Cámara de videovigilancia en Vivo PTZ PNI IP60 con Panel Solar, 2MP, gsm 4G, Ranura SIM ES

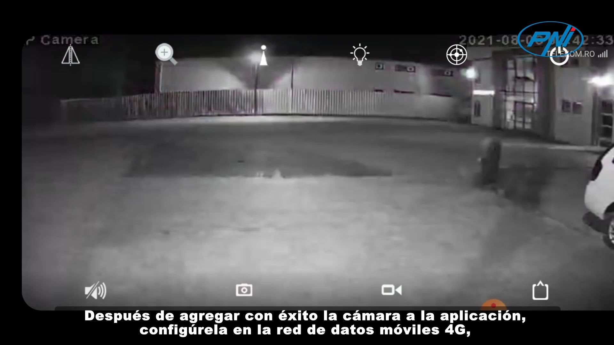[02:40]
configure it on the 4J mobile data network, accessing the Advanced Settings menu.